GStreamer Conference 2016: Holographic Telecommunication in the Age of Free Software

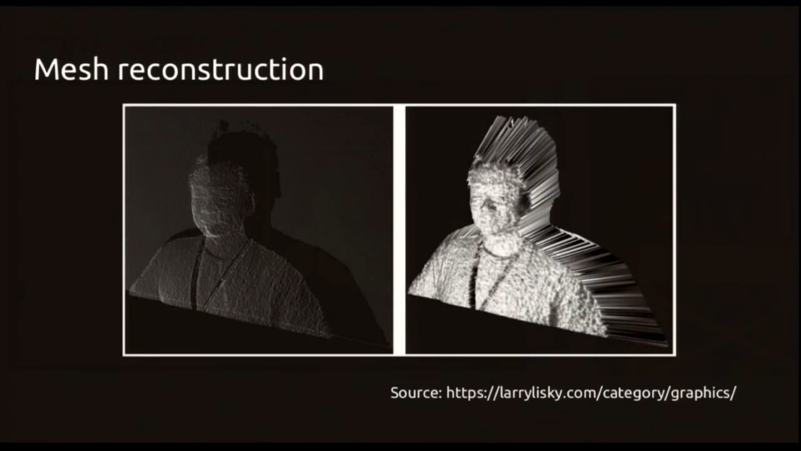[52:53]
so we have this point clouds and then we have a this not a very nice vertex mesh but it is one and the vertex
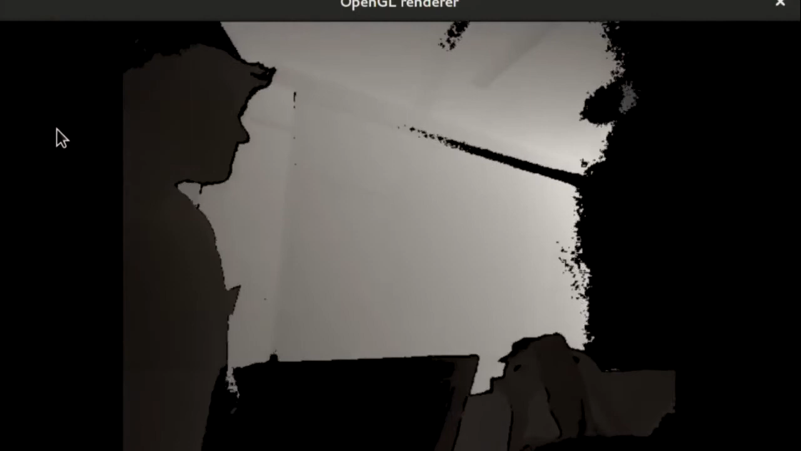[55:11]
cool nice uh so so this is the depth buffer uh from from the connect and
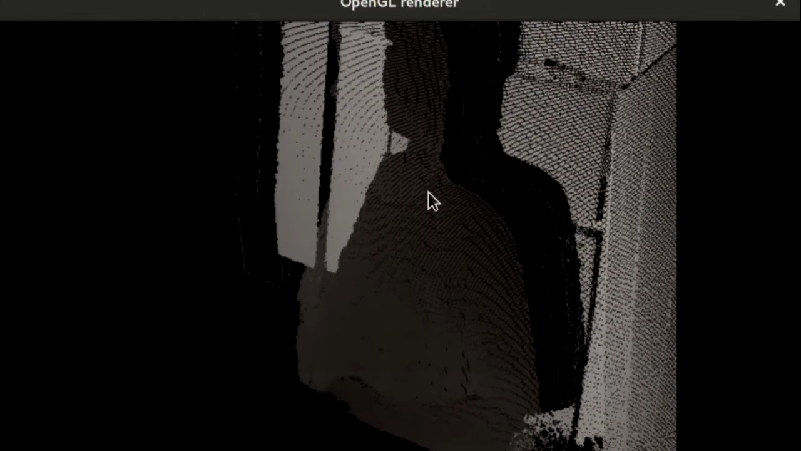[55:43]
as i said it looks very shitty but you can see uh this is uh the uh